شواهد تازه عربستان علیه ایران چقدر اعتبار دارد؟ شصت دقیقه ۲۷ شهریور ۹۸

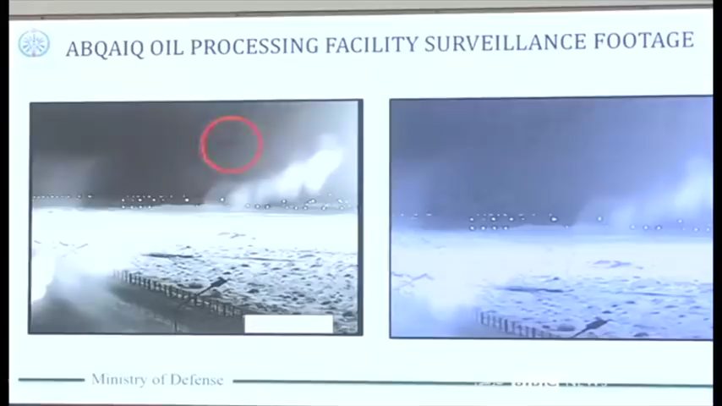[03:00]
دروبین های امنیتی لحظه ورود پهبات ها را نشان می دهند